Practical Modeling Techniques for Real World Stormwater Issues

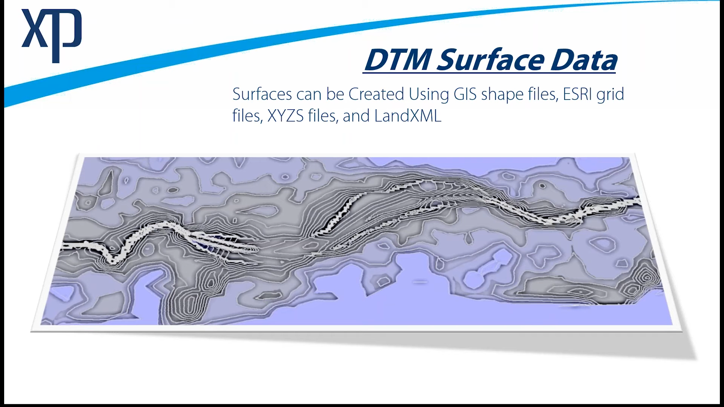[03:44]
Many users will pull the node rim elevations or spillcrest elevations from the surface data and begin to define their stormwater network using that surface data. So it's very important. With regard to HEC-RAS model import, it's literally a couple of mouse clicks.